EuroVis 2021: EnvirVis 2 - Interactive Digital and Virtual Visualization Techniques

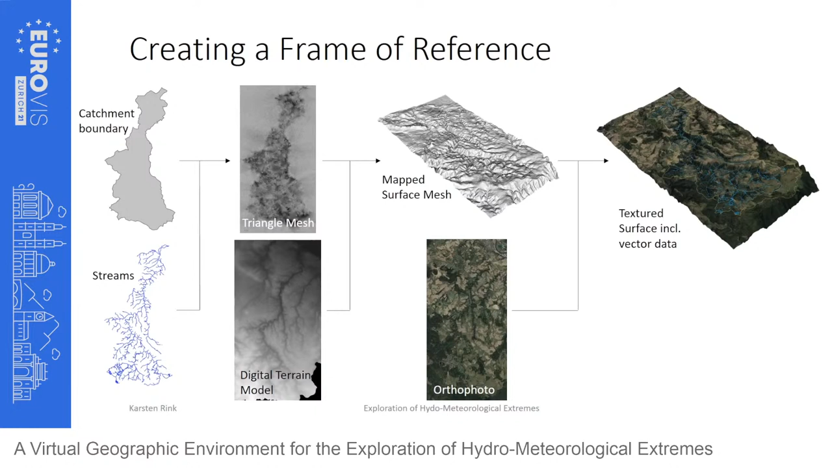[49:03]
Both catchment boundary and streams have also been mapped onto the surface. Even in Germany, most people won't be aware of the precise location of this small catchment.